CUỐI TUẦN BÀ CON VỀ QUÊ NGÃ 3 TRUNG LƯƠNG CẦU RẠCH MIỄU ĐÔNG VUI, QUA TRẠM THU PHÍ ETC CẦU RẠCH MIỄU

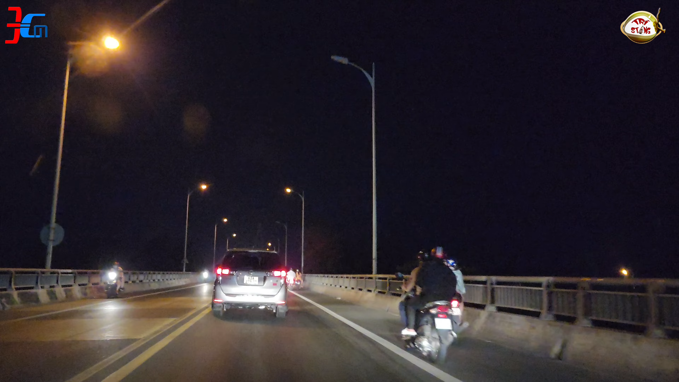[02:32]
Chưa có thấy nghiêm trọng mà phương tiện di chuyển thì chúng ta đi chậm chậm nè mọi người không à, chứ không có đi nhanh được. Sao giờ tới đây ta về dưới tao đang ngày gì ta, ngày bình thường thôi mà chắc là mùng 5 tháng 5 ta về cũng được không?
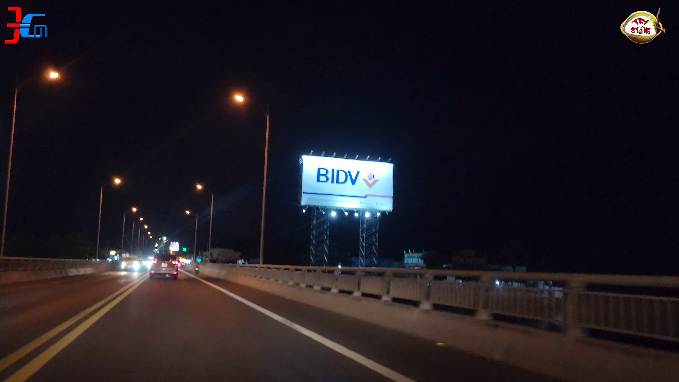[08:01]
Đây, mấy bên phải mọi người thấy không? À, qua cổng phụng du lịch miền Tây ha, ngay chỗ BDV, ngay chỗ chim cọc BDV du lịch miền Tây. À, nếu mà ai ở xa thì có thể ghé đó. Có dịch vụ du lịch chọn gói du lịch cổng phụng cùng Huế Sơn, hai cồn luôn, tham quan hai cồn rồi.
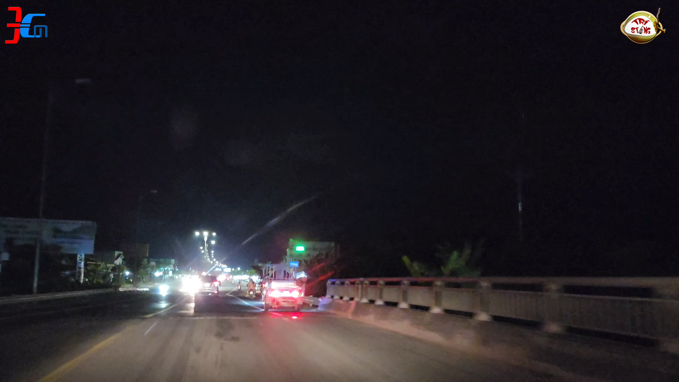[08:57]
Kẹt xe, đợi hết dịch, hết đợi cầu Rạch Miễu 2 xây xong mà chúng ta sẽ đi. Ok, đau bụng hả tên?
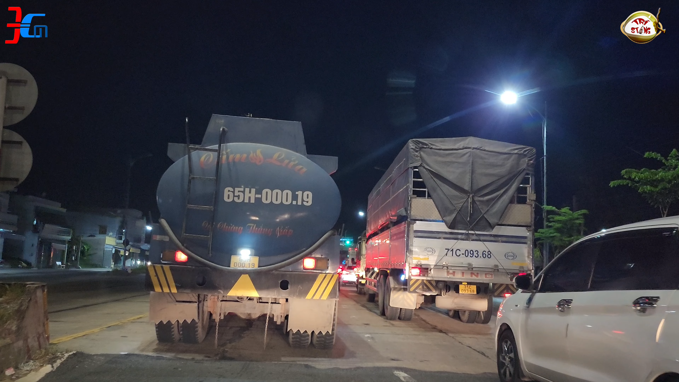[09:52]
Mình có video hướng dẫn đăng ký thu phí không dừng để đi nhanh hơn nè mọi người thấy không? Lúc nào cái làng không dừng cũng đi nhanh hơn, làng cuối cùng ngoài cùng đó nha, sẽ đi nhanh hơn những làng trong. Ngồi để ý thôi.
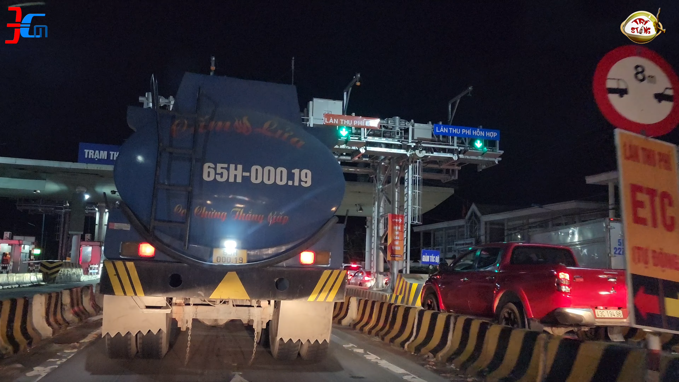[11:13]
Không có mã, nhưng mà chạm bển thì sẽ xé vé được. Chạm này không được nè. Tại ngoài cùng lúc nào cũng không được xé vé. Phải lui lại. À, ở bên kia kẹt xe đó nè. Ui, cho qua luôn hả?
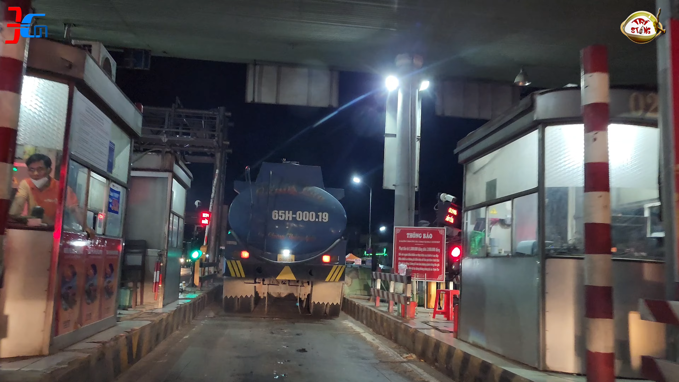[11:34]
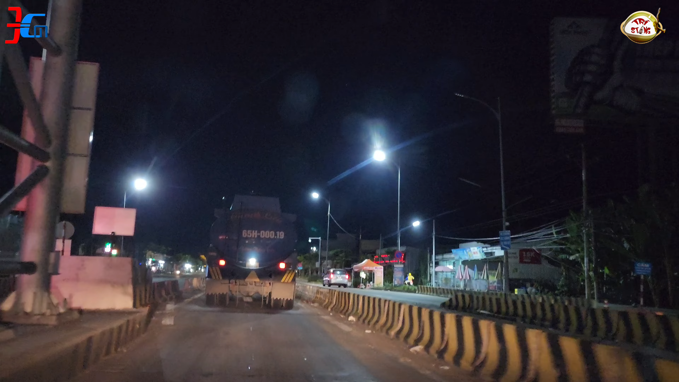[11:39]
Thấy chưa, lúc nào chạm không dừng đó, không chỉ xe bị lui lại mọi người thấy không? Đi qua đó nè, lui lại nè.